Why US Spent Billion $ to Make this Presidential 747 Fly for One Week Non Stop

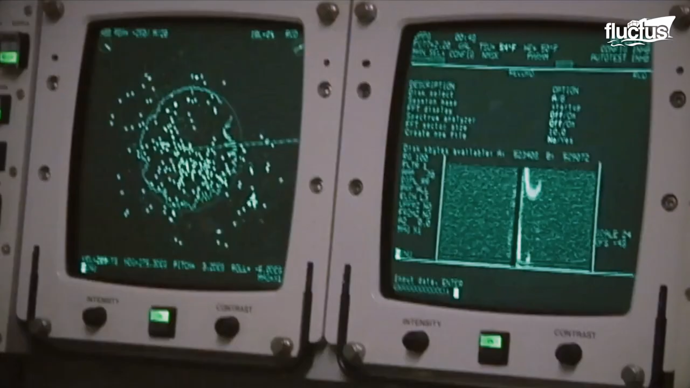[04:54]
Designed as an Airborne Early Warning and Control System, or Airborne Early Warning and Control Squadron, AWACS.